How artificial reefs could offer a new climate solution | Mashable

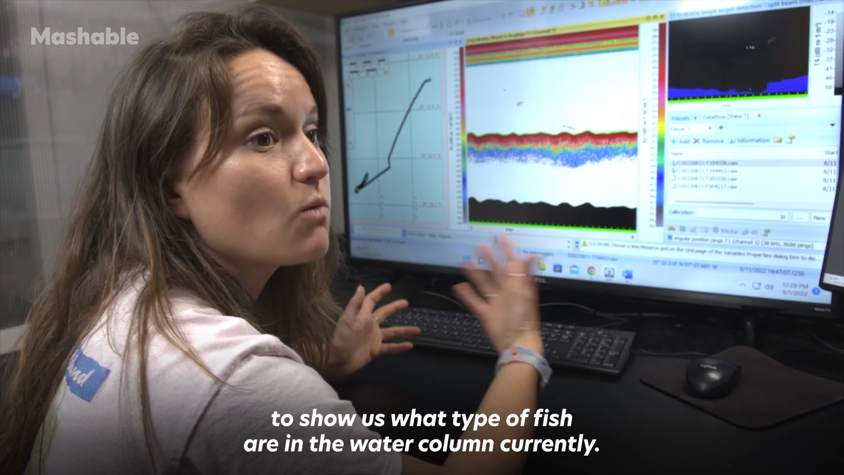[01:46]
and also what type of substrate and type of features that we might be going over with the boat.
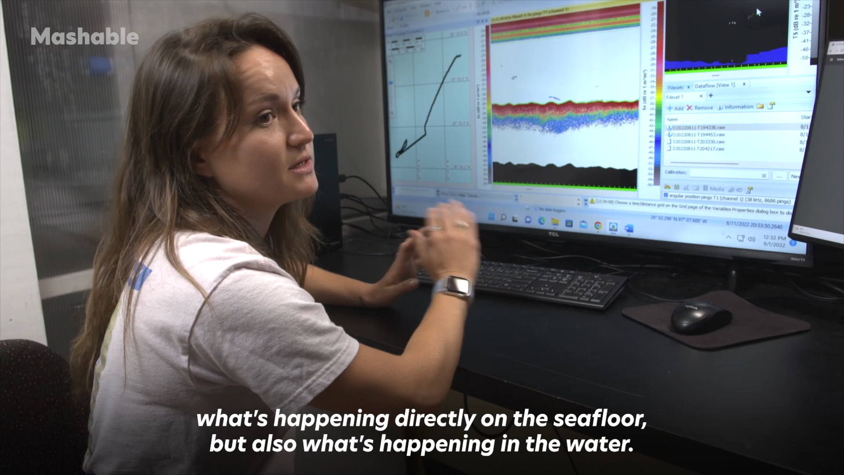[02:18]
but also what's happening in the water.